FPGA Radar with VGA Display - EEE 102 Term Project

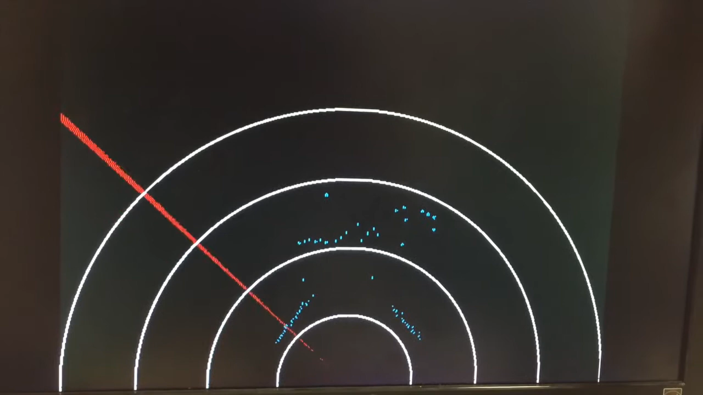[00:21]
The basic idea of the project is to measure some distances using an ultrasonic rangefinder and to display them on a VGA screen using a typical radar interface which is made out of circles.